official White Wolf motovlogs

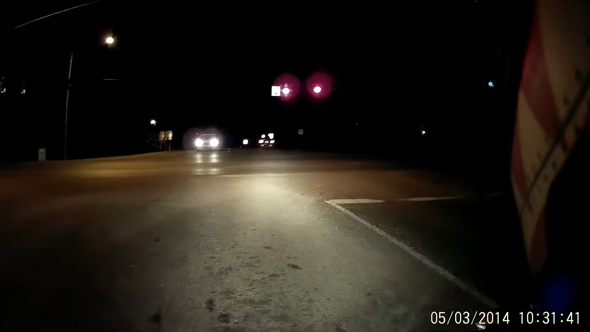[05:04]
which is actually pretty useful, especially when you're riding during the day. It gets really bright. It works. It's clear vision. But then you got nighttime when it gets, you know, it clears up. It actually clears up faster than any other, you know, lens. I'm not gonna touch it.
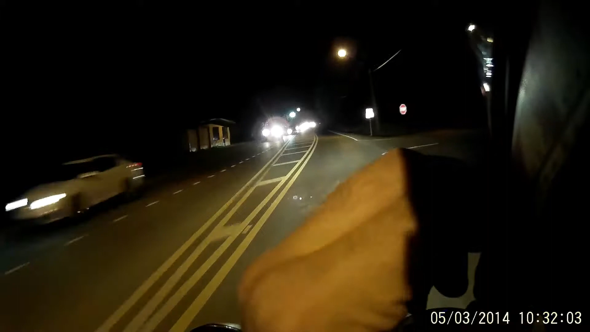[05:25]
Oh shit, something popped. Did I accidentally hit something? Oh! Oh, thank God, I thought it was my, chin strap. I can't count how many times I've actually forgot to strap my chin strap because of the, chin guard that's supposed to keep the wind from hitting my microphone, but as you can tell, it is still not really helping.